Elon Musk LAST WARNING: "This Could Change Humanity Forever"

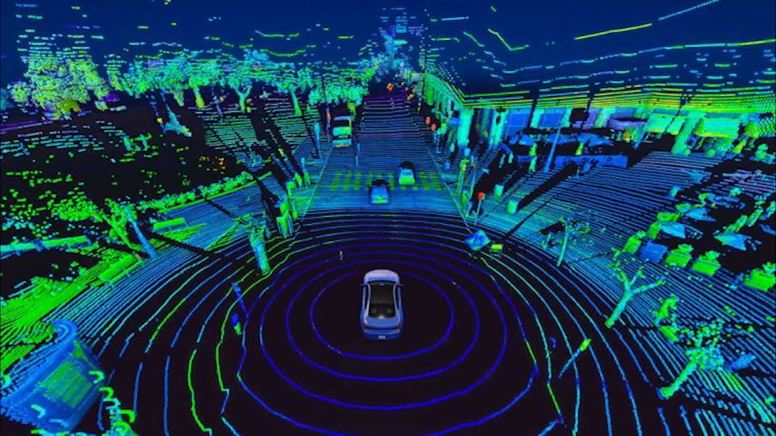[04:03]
It employs LiDAR sensors to detect the terrain and avoid obstructions.